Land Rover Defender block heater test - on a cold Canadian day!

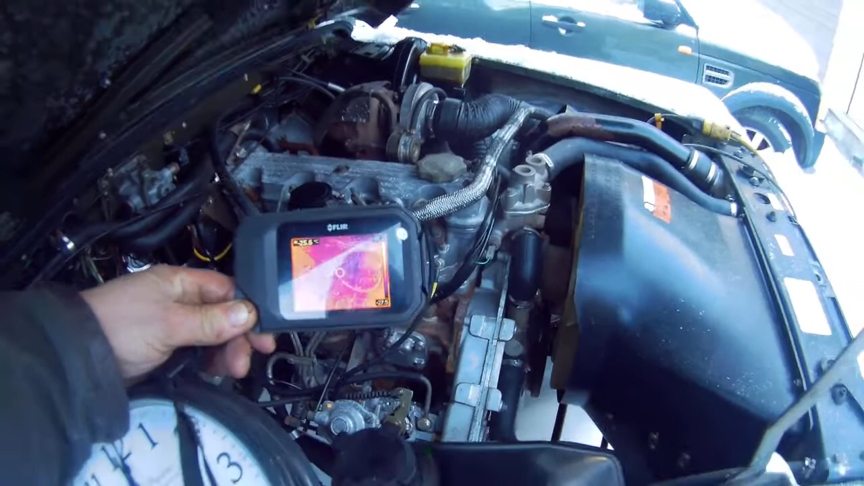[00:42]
Well as you can see from that image it's all even, there's no heat anywhere. There's nothing, apart from my hand, there's nothing really very hot.
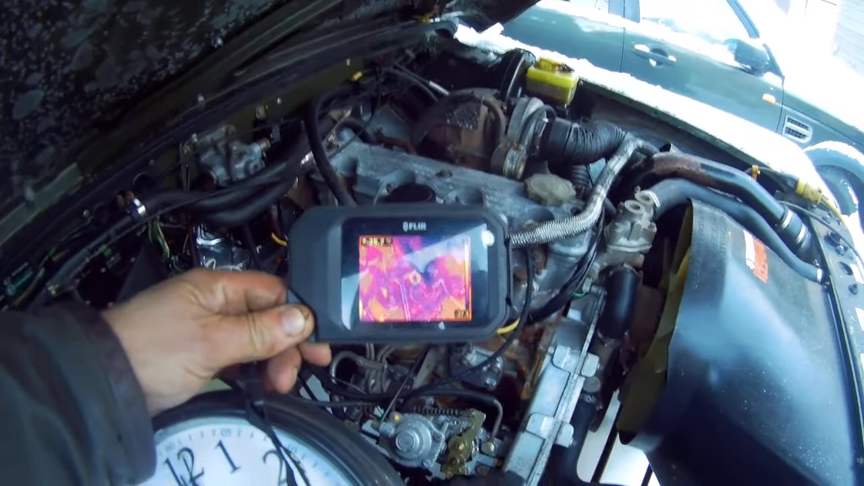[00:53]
Let's zoom in a bit and see if you can see that, alright? So what an ideal time to do some testing.
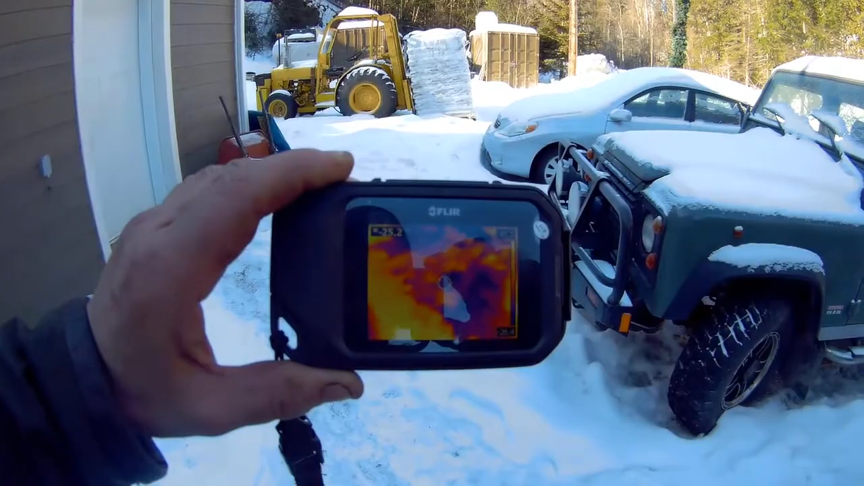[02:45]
But let's have a look at the engine now. And look at that.
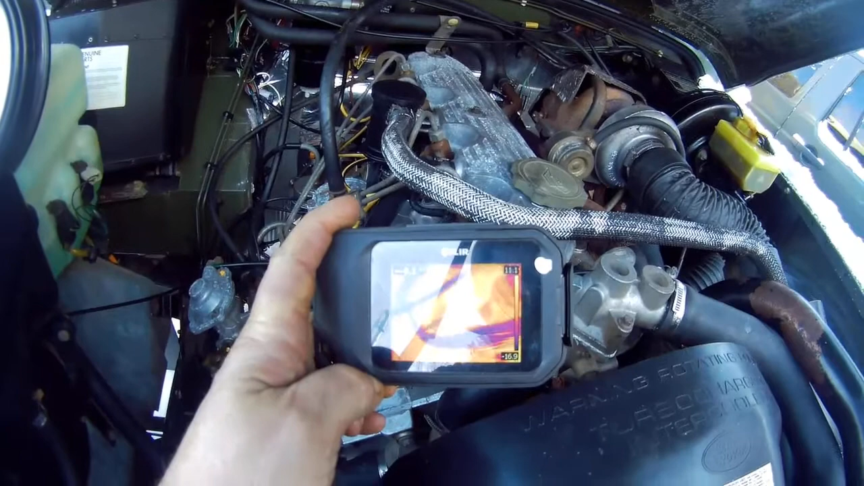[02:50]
You can see now how it's glowing. Different colours. We've got around about five degrees, six degrees in that engine now. So that's pretty good. That should start. But I'm just going to leave it a little bit longer to get warmer. Let's have a touch of it.
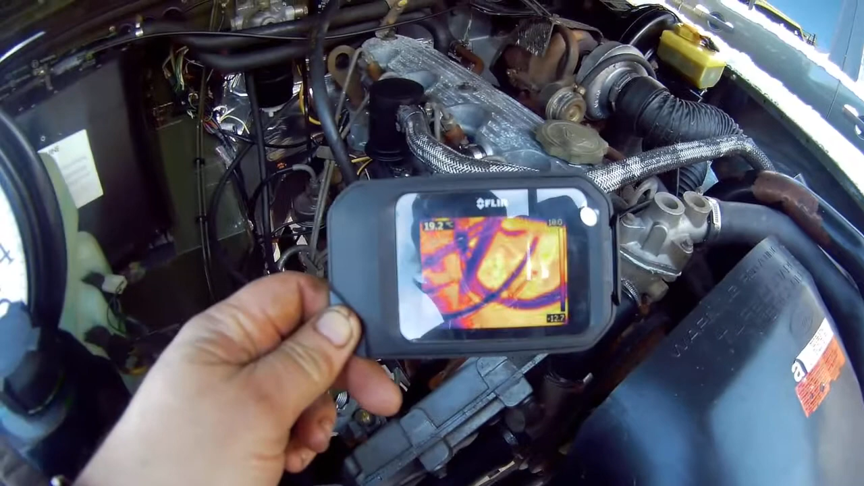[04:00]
There you see. 18 degrees. Some ambient parts are closed. But the action is cold. But the block itself. You can see where it's. See those are hoses.
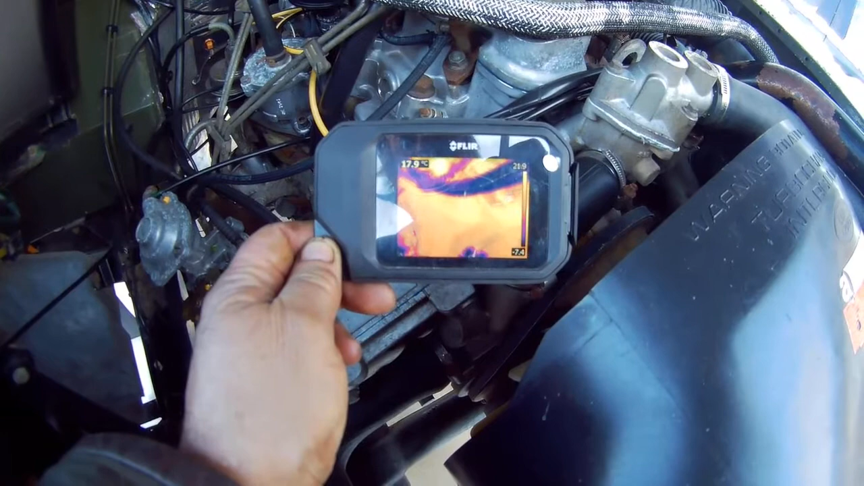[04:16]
On screen: spot 17.9°C
You can see how the heat rises at the bottom of the block. You see it's still quite cold.
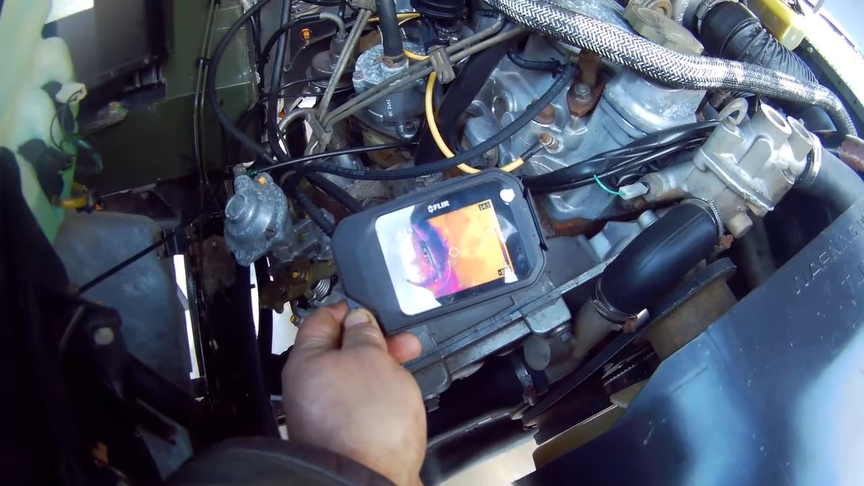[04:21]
But it rises progressively.
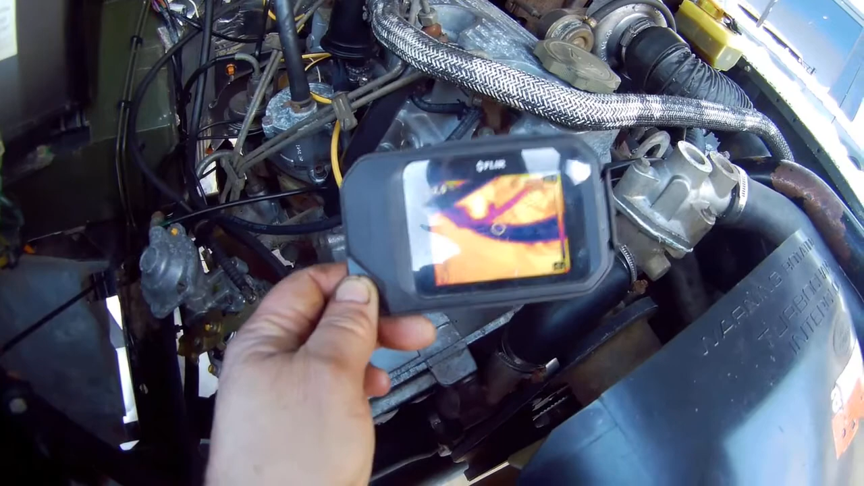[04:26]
As we get towards the top. 17 degrees. Now I don't think you really need much more than that. This should start up. Without any problem. And just let's have a look. At the ambient temperature. See now it's warmed up to 17 degrees on there.
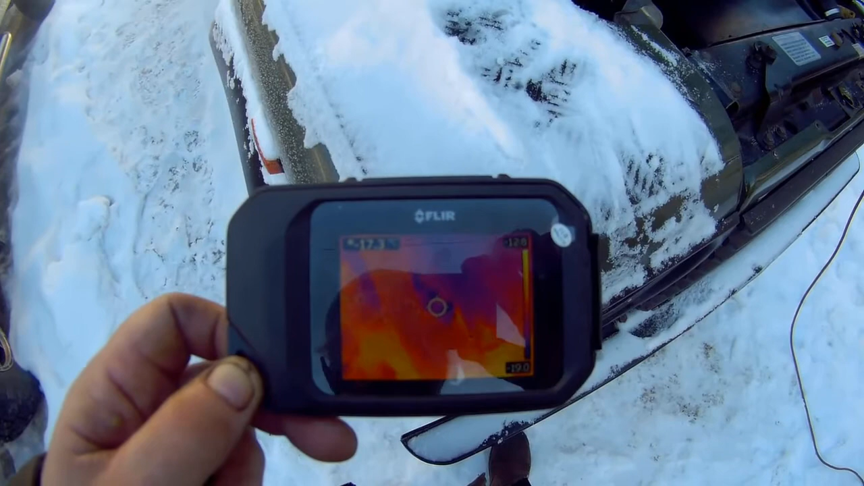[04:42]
So minus 17 sorry. Warmed up as if. So that's going to be good. I think we're good to go and start.